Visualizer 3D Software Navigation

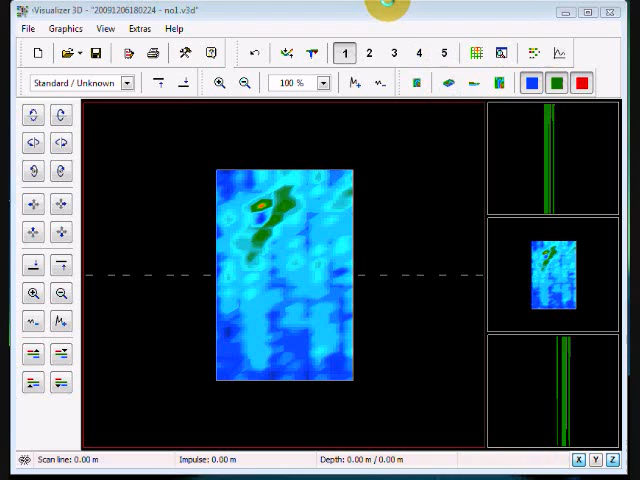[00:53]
So over here as you see we have right here this here is the perspective view which is going to turn the object here at an oblique angle to look at it more or less looks like a 45. And the button is right over here that I'm clicking minimize difference in height, maximize difference in height. What that does is for example when you look under this corner here you see how you can't really see anything but if I minimize the height it changes the view down to the point it brings in the reality.
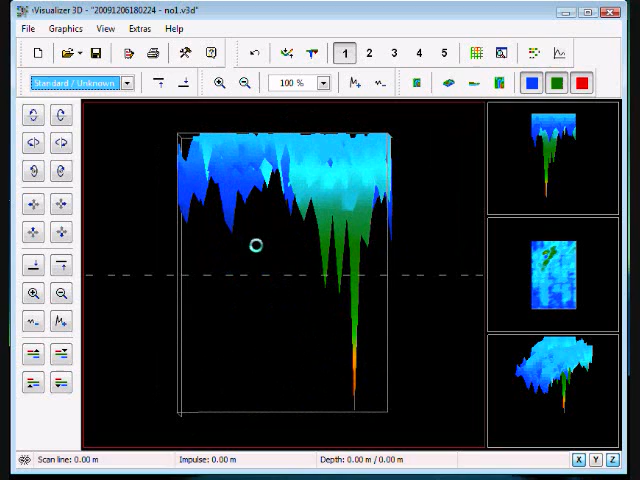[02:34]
And this is just by clicking the mouse you can get these different angles. Or you can reset it, this is your reset, put everything back to normal the way it was originally.
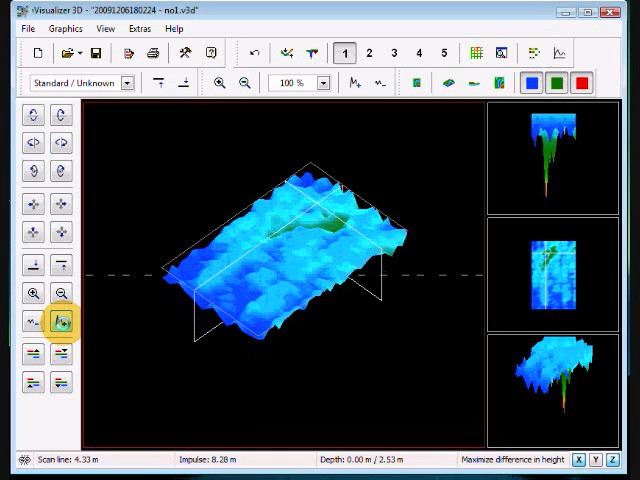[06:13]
Okay, what you see, it's moving down here. It's moving over here. You can move it up. And then you have your, where is this on your screen? You can move the whole scan down.
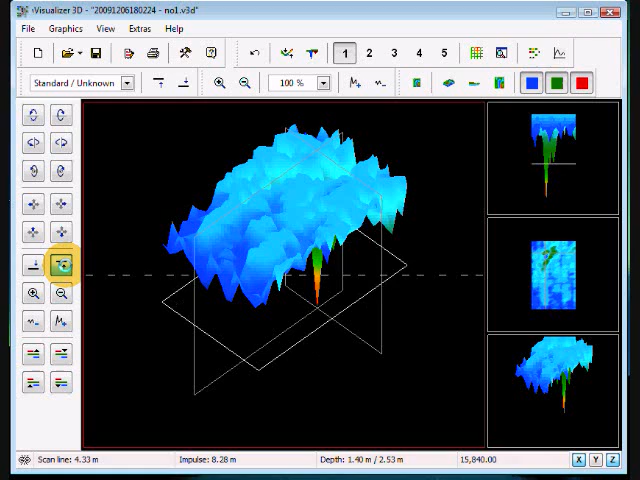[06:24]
The whole scan up. To the left. To the right. You can rotate it. On one axis. You can rotate it on another axis. And then, of course, you can rotate it on its final axis.
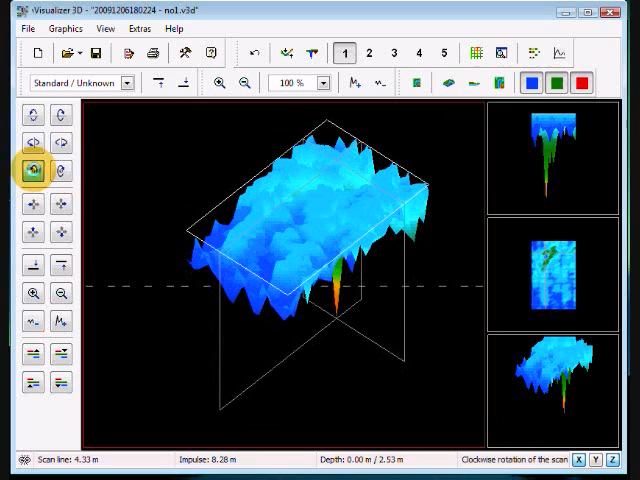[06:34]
All of this can be done. Wireframe. Use this button right here. You want more resolution? Come over here.
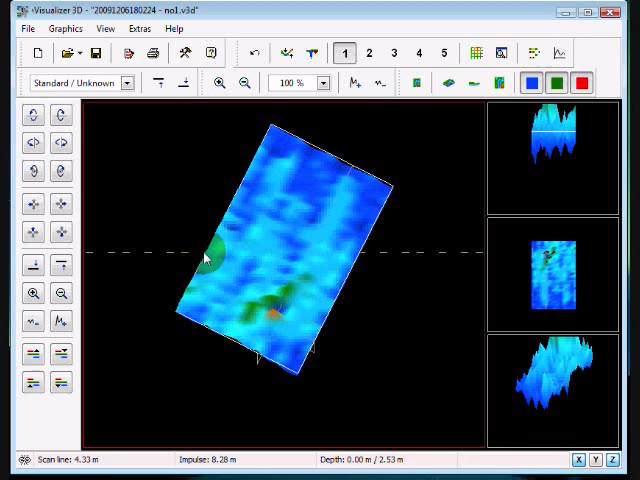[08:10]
Where you can see here's the target. But it also cleans up a lot of the other scan. Whereas here you're getting different images. So again, there's no best way in analyzing the target. Just make sure that you go through, push the buttons, click them. If you have questions, please ask us.